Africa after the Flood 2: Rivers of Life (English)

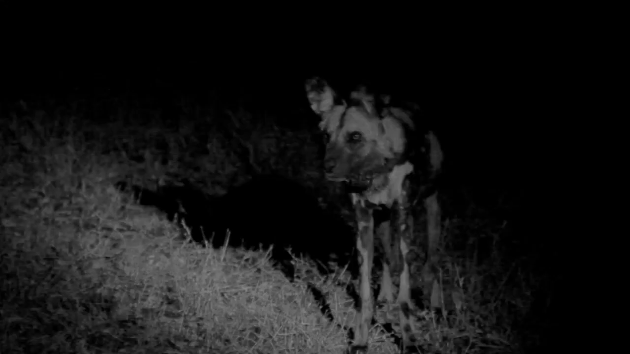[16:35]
Wild dogs emerge out of the darkness.
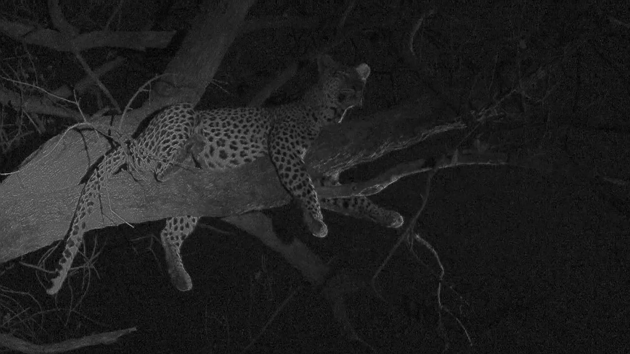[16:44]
They rarely scavenge, but now they quickly locate the kill and claim it for themselves.
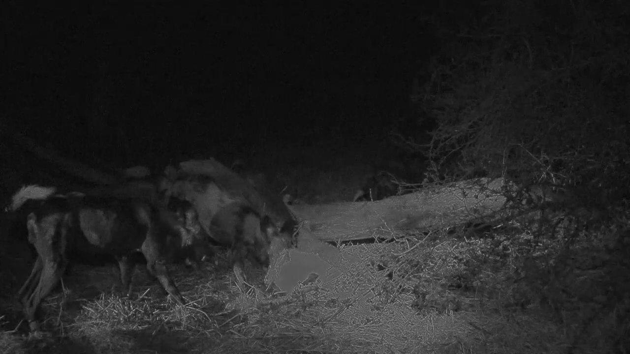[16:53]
With amazing efficiency, they pull the carcass apart.
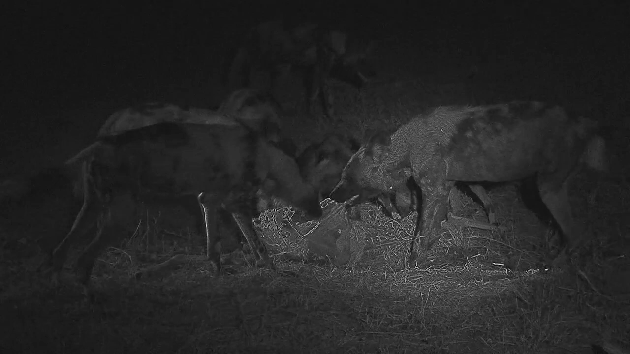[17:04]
Mother can do nothing but watch from her branch. But then we realize we have lost sight of the leopard cub. If the dogs catch her, there will be no chance of escape. Then, with great relief,
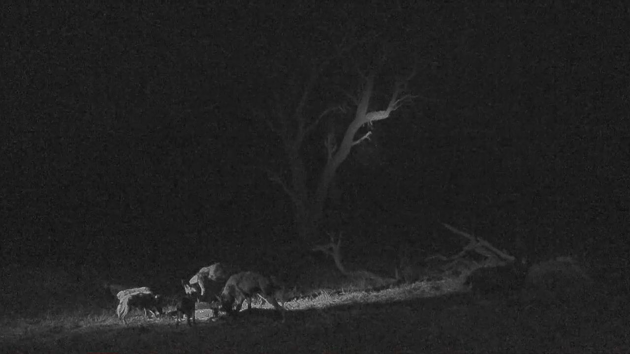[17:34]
we find her safely perched on the branch of another tree.